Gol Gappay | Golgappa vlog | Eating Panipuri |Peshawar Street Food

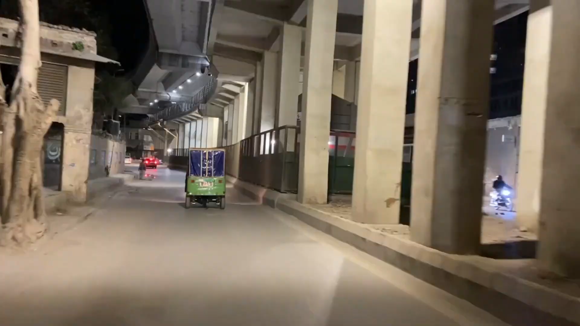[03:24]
और क्या कहते हैं उसे, पाकिस्तानियों का टाइम स्क्वायर बन गया।
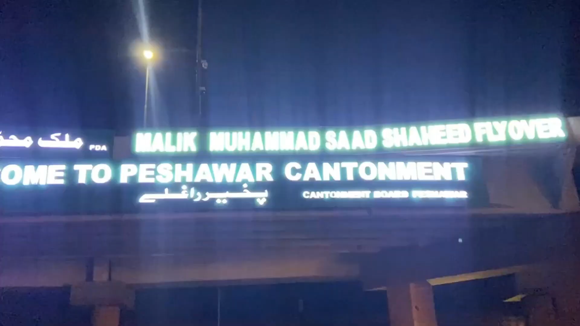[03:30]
ऐसे काफ़ी मेजर चेंजेस किए हैं,
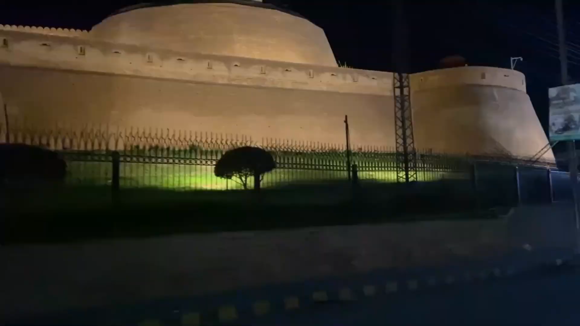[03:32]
जो कि जो तारें ऊपर से गुजरी थी उन सबको अंडरग्राउंड कर दिया, और ट्रांसफार्मर जो है उन्हें तकरीबन छुपा दिया,
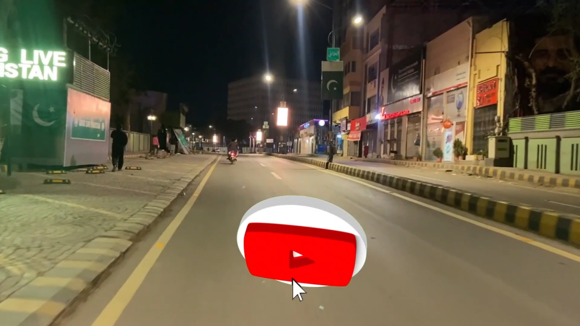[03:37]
और रोड लाइट्स के ऊपर स्क्रीन लगाई हैं जो एडवर्टाइजमेंट के लिए इस्तेमाल हो रही हैं। ये देखने में काफ़ी खूबसूरत लगता है।